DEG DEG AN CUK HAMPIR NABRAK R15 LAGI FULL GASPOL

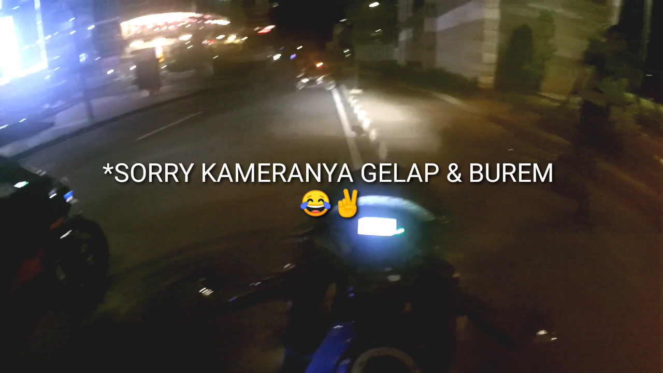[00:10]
Oke guys, jadi ini gue udah bareng teman-temannya si Depi tuh ya kan, dua orang cewek naik gesek. Itu teman-temannya mereka banyak banget sih. Yuk kita gaskan jalan ya cuy.
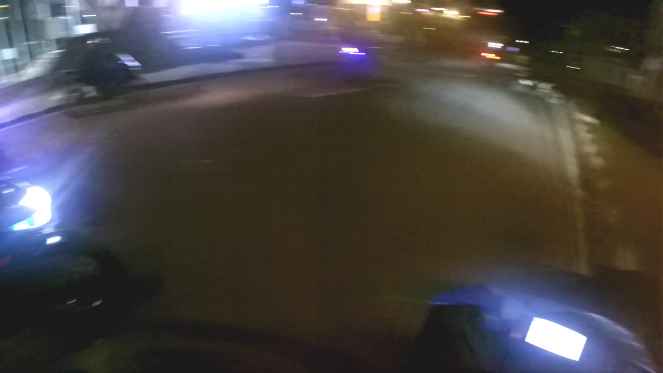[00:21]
Ini udah malam sih sebenarnya, bukan malam lagi sih, pagi aja. Anjay, pada wili-wili nggak?
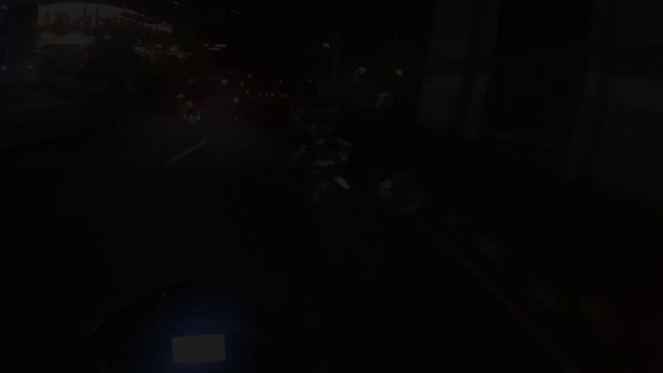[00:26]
Itu cewek cok. Naik gesek aja.
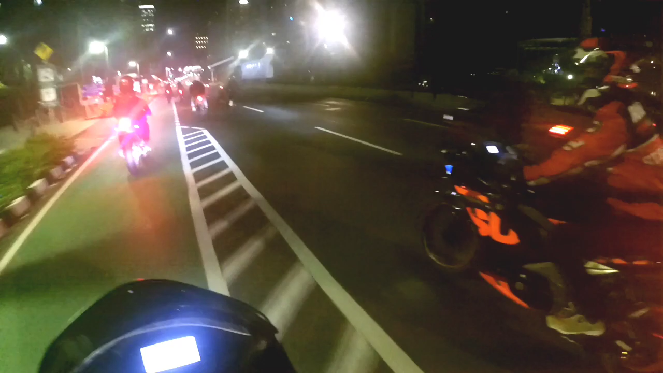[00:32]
Hah? Apa aja gak dengar gue? R15 V3 ada berapa biji? 2 biji ya. Gesek ada tuh 3. Ini kayaknya mereka-mereka juga pada pulang kerja ya cuy. Tadi gue tanya juga ada mereka tinggalnya di Perum Karawaci, cuman gak pas di sini gitu. Gila rame ini cuy, seru aja.